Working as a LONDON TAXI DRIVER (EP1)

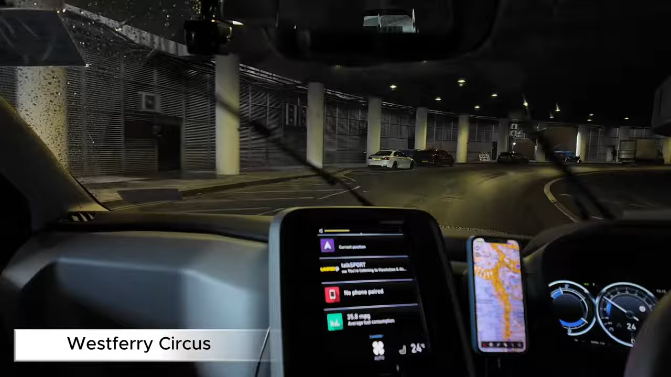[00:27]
where we leave by West Ferry Road, using the off slip to West Ferry Circus, and leave that by West Ferry Road.
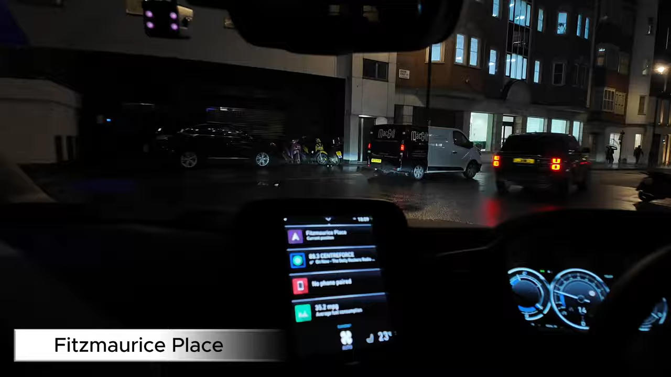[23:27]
First exit, bear left, Fitzmaurice Place. Use Curzon Street and then first left onto Bolton Street. We'll again dodge the traffic light at the bottom as we turn right onto Piccadilly. At this point, the customer does tell us he'd prefer us to use Piccadilly Underpass.
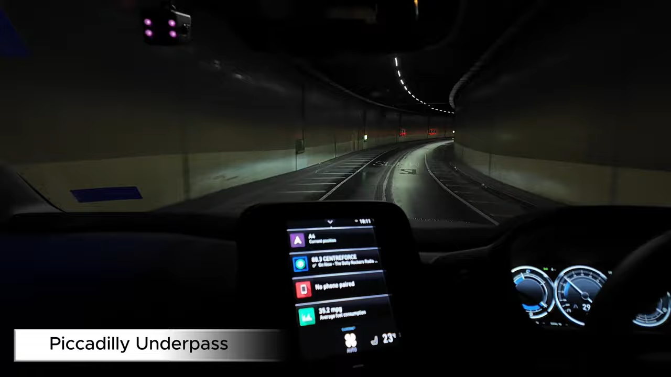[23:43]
So as we come out the underpass, we go over into the left-hand lane so we can use Sloane Street. It'll get us down to Sloane Square. As we go around the square, we'll leave by Chelsea Bridge Road.
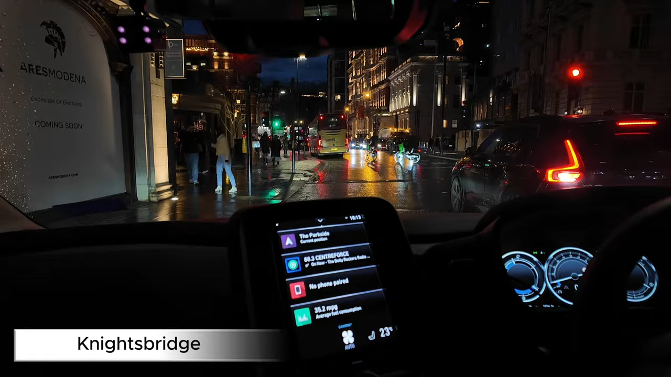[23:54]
For those on the knowledge, you'll be aware that we'll always use from Chelsea Bridge Road. We'll go right Turks Row, left Franklin's Row, and then a right Royal Hospital Road. This skips the traffic light between Pimlico Road and Chelsea Bridge Road, and it always moves well. There's never any issues there.
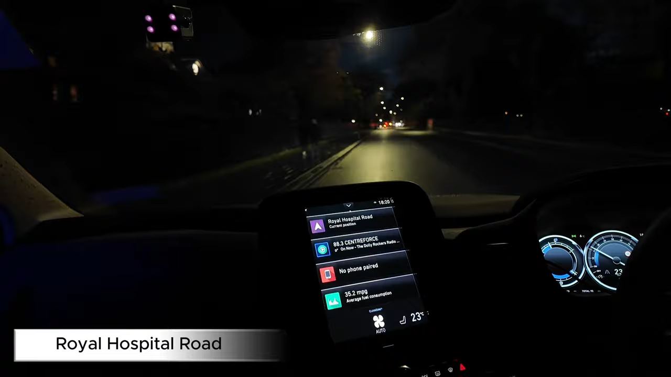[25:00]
So from Franklin's Row, we'll do the right onto Royal Hospital Road, and then we'll do the left onto Paradise Row. I do stop this one a little bit short, as I don't want to show the customer getting out and going into their home address.
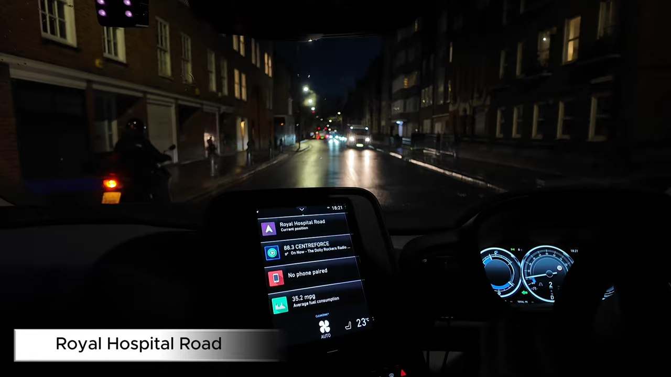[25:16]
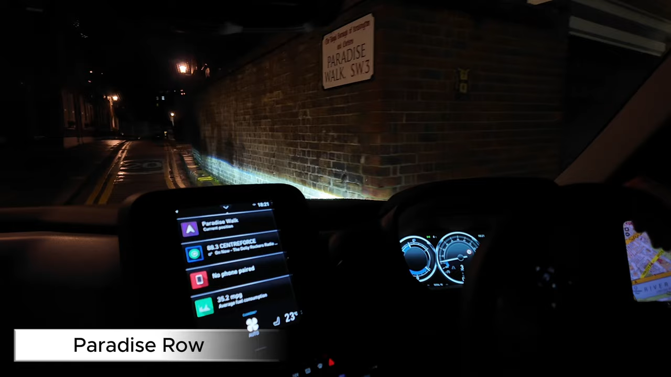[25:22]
So after dropping our customer off, we head back towards the King's Road, where we'll go up towards Sloane Square. As we approach Duke of York Square on our right hand side, there are no taxis on the rank.
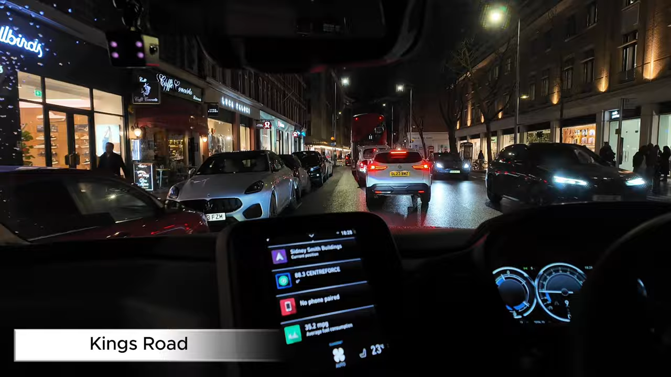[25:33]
There is a customer waiting there. She is trying to hail me, so I just do a quick U-turn and pick her up. Bit cold this evening, so rather than talk through the window, I just tell her to get in the cab so we can start going. She's heading to the other side of Imperial Wharf, the Wandsworth Bridge roadside. So we know there's a taxi, we can use the Chelsea Harbour barrier. So we just go down the King's Road. We'll get a left eventually onto Millman Street and then a right onto Cheyne Walk.
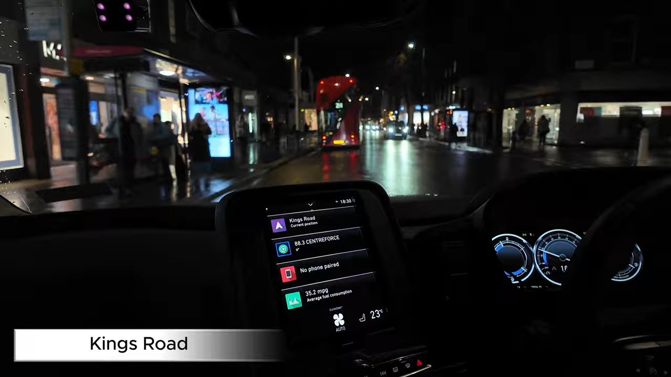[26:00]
Once we've done that, we know we're going to bear left onto Lotts Road. Go past the Chelsea Harbour Hotel on Chelsea Harbour Drive. Use Harbour Avenue. As we go through the taxi barrier, Chelsea Harbour, we'll just wiggle through the side streets and then set a customer down at their final destination.
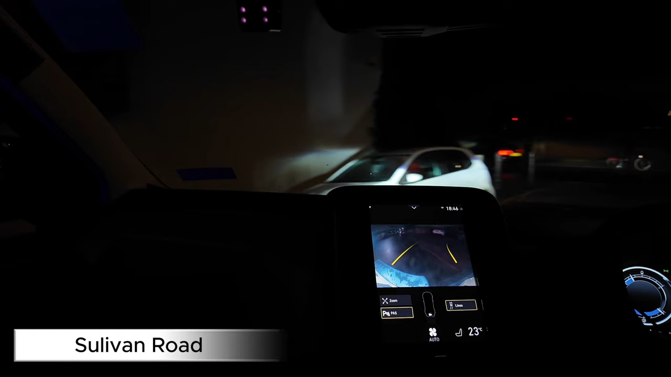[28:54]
So after dropping this customer off, we get an app request from nearby Sullivan Road. It's heading back to the Dinings restaurant on Walton Street.
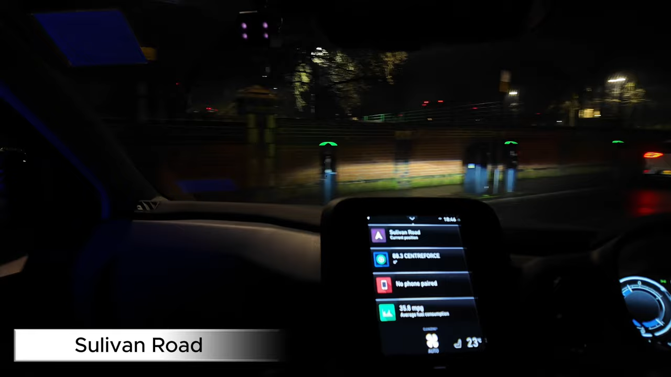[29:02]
We know within a minute or two we'll have a customer on board and we'll head back into a busier area. So we think, why not, let's take up the app job.
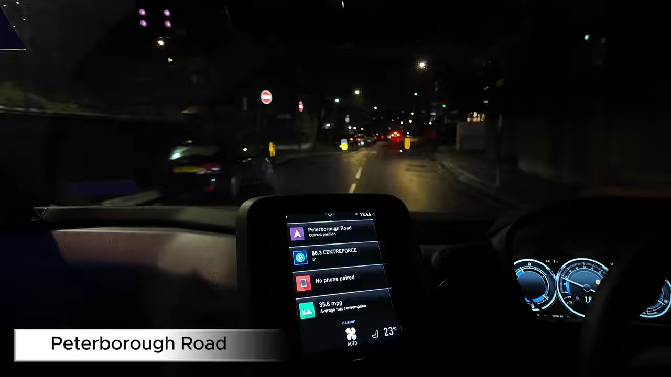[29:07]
So we'll leave Sullivan Road by turning right onto Peterborough Road, then left onto Carnworth Road.
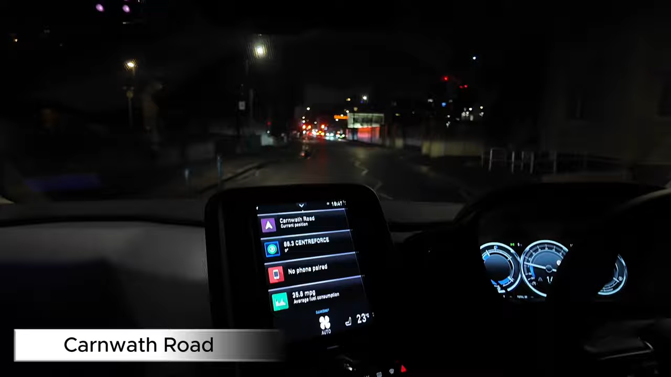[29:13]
We'll just go forward Townmead Road and then we'll go back through the barrier at Chelsea Harbour. Once we go through the barrier, we go up Chelsea Harbour Drive, we use Lots Road, and then a left onto Tadimere Road. As we go ahead at the second set of traffic lights, we'll be able to do the right onto Fulham Road, and that'll set us up to our final destination.
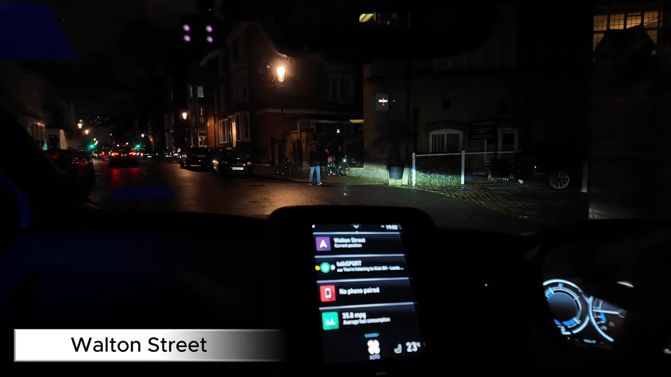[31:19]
So as we're dropping our customer off here at Dine-In's restaurant on Walton Street, I do notice there's a few cabs coming in the opposite direction with their lights on. So rather than pull out and feel like we're going to nick a job off them, we decide to do a U-turn and head back the other way. It pays off instantly as we get a hand as we come further up Walton Street, just past Jack's Caff.
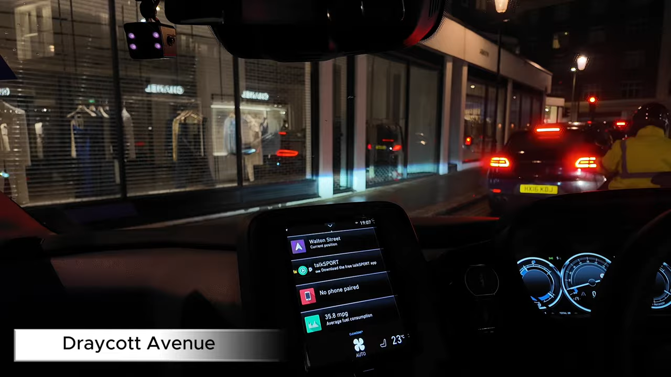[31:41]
Customer jumps on board and wants to go to Kensington Road. Another nice, quick, easy job. So we leave Walton Street by Draycott Avenue,
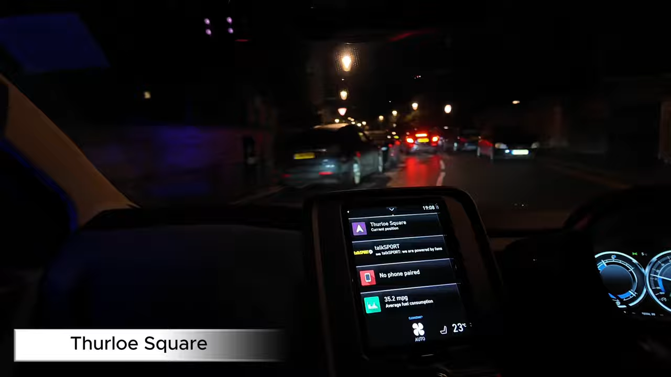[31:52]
get left onto Fulham Road and then a right onto Pelham Street.
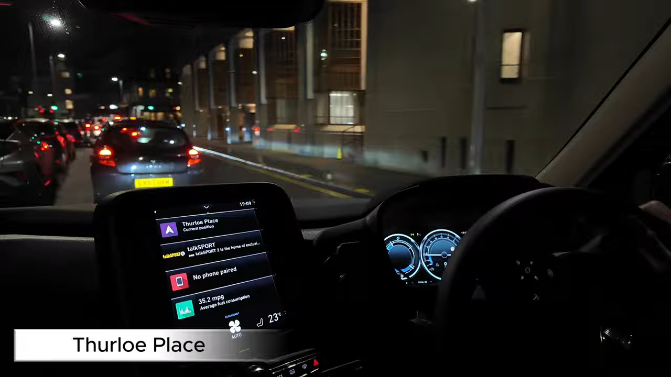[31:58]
And then we'll bear right onto Furlough Square, left Furlough Place and then right Exhibition Road as we go past the museums.
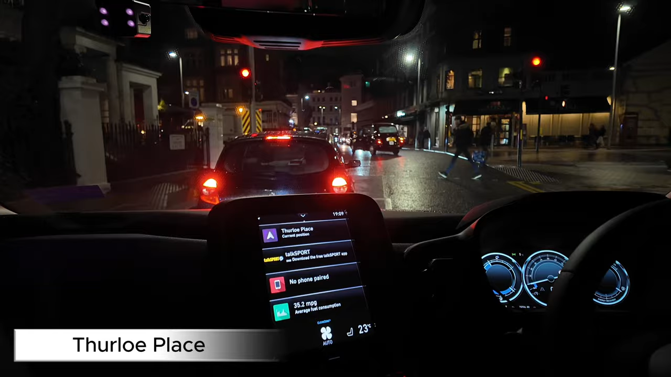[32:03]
This will get us up to the traffic lights where we'll just do the left past the Albert Hall to set a customer down on the left hand side. Now tonight there is an event on at the Albert Hall, so we don't use the slip road that's next to it.
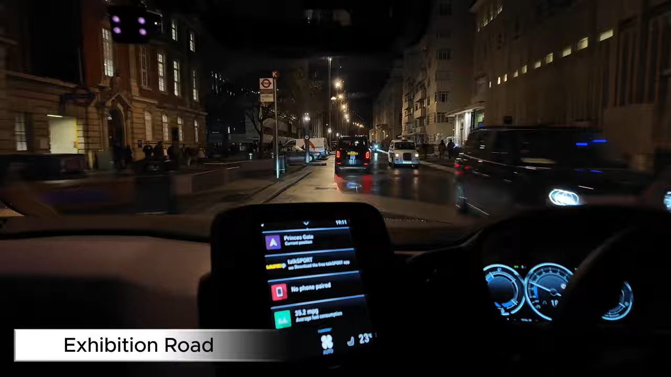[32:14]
We just go straight up to Exhibition Road. It pays off, the lights stay green, so it seems to be the quickest journey this time. As we're approaching the drop-off to let a customer down,
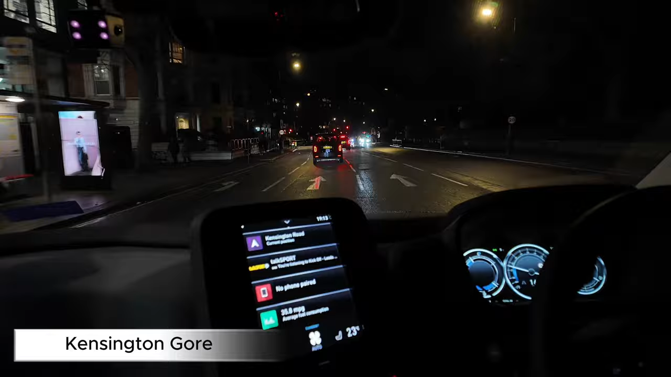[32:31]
we get a nearby app request from Kensington Court going back down towards the old Brompton Road. That time of the night where it can be a bit quiet, so rather than hang about, we decide to take it, keep a passenger on board, and keep the wheels turning.